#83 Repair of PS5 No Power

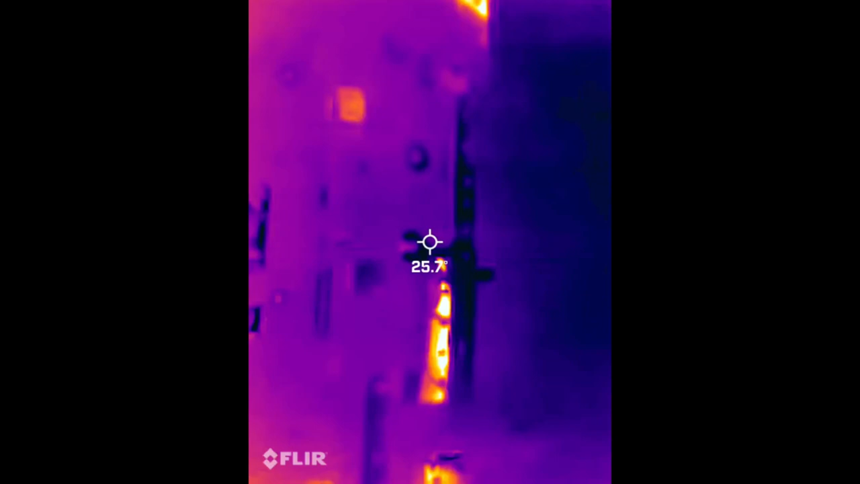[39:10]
And let me see if I can get this board turned on. You can see what it's doing.
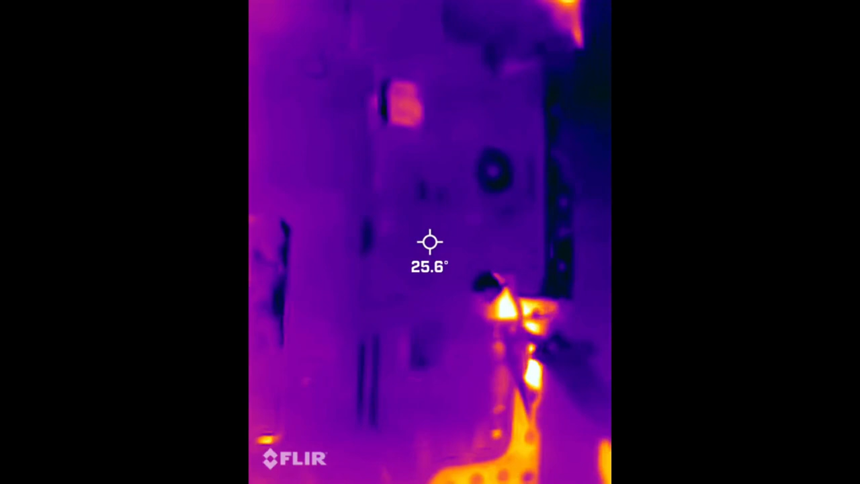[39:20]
Oh, that was off. Can we hit, well, press it again.
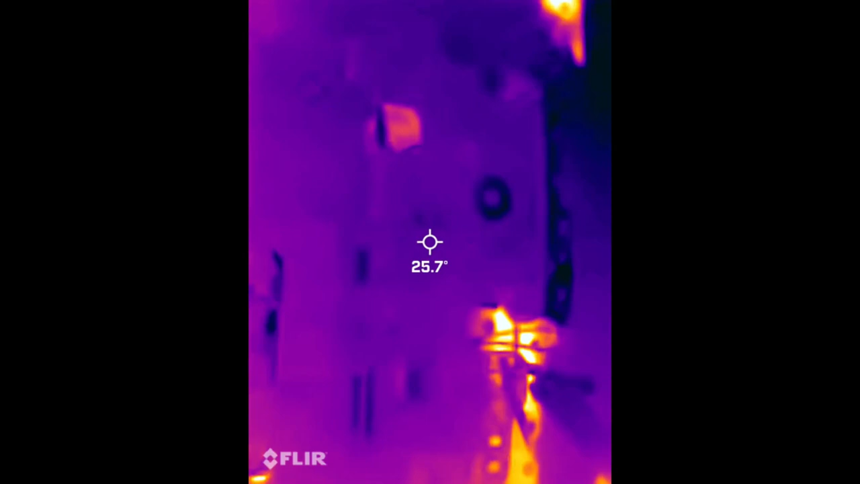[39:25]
Well, it decided to calibrate right there. All right, that should be off, and I'm going to try it right again, right in there. See that?
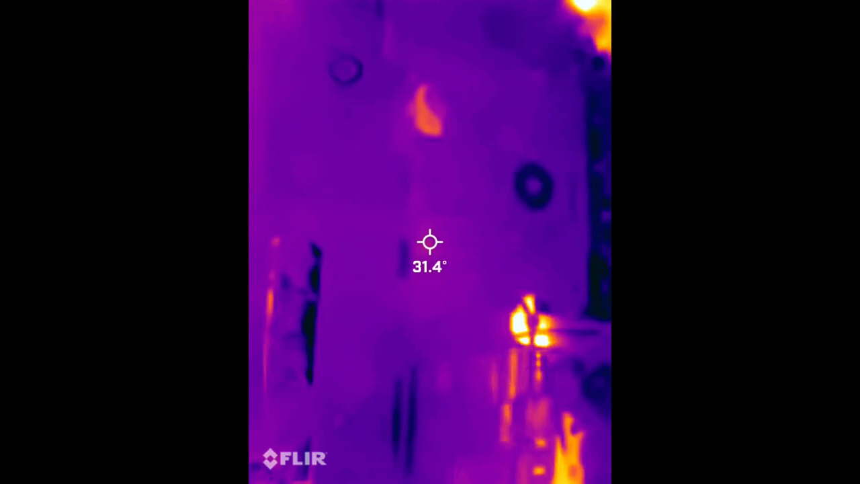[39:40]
Gets hot really fast and shuts off. That is that right IC, whatever it is. All right, I want to show you what I'm reading.
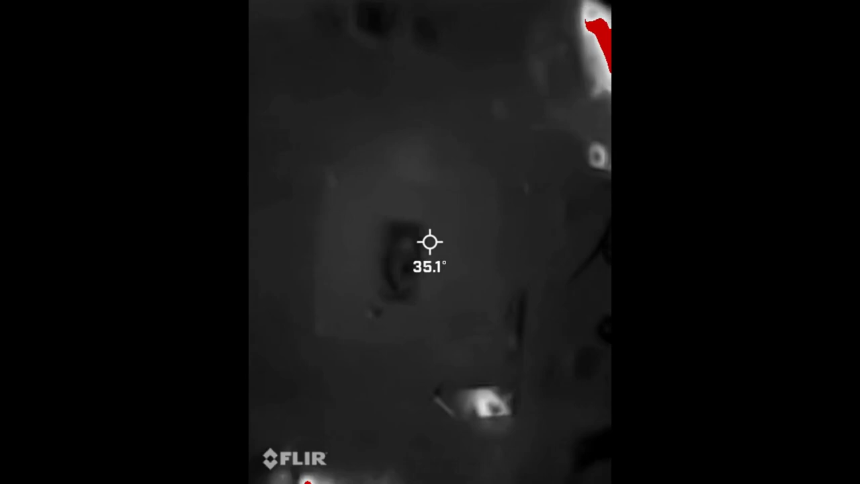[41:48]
The short was located under the APU, or inside the APU.
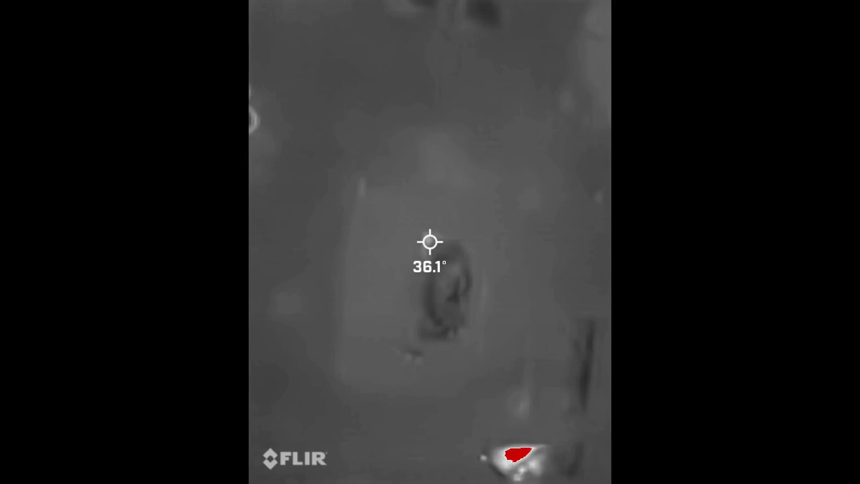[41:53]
You can see it in this picture, the upper left corner of the top of the die there on the processor.